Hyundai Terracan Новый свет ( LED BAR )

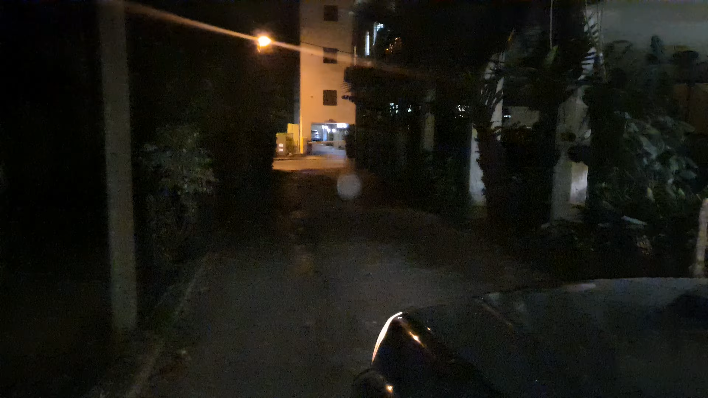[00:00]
ребята показываю у себя возле дома в переулке вот это ближний выключил ближний ближний теперь свет который я установил да так вот ближний включаю выключаю если видно даже не видно